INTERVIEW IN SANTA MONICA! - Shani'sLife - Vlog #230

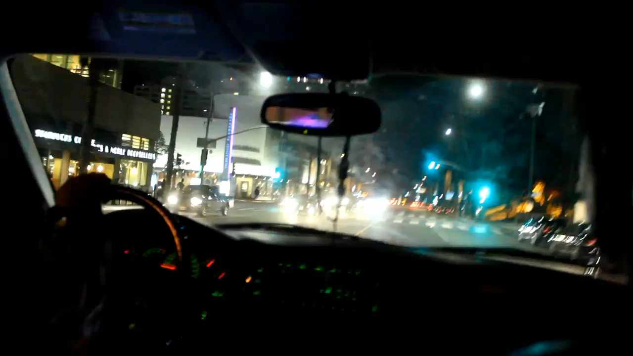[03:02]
Oh my gosh, okay, so we're driving through Santa Monica towards the beach because we just want to see the beach. Oh my gosh, so many things to check off our LA bucket list. I remember this exact place. That's the cliff.
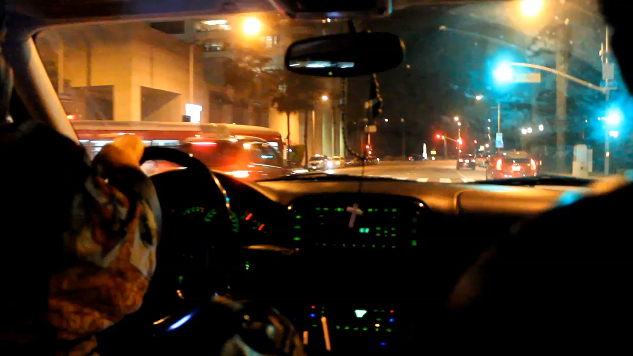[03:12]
That's where the beach is. Right there. There's a Santa Monica pier. Famous from all of the movies.